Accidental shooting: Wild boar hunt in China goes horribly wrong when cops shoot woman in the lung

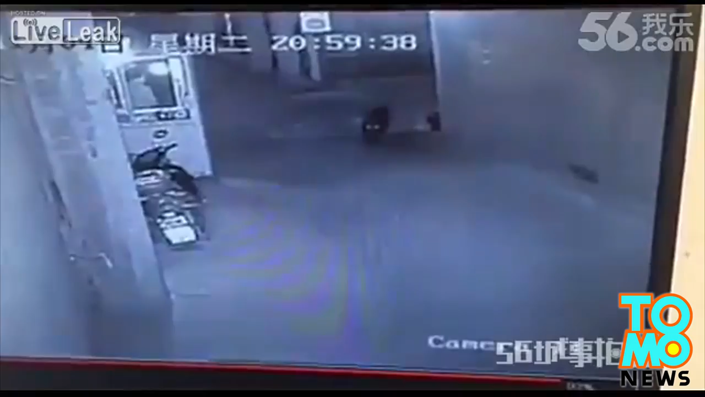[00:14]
And here come the bumbling cops chasing it. Watch the one in the middle. He's not a good shot.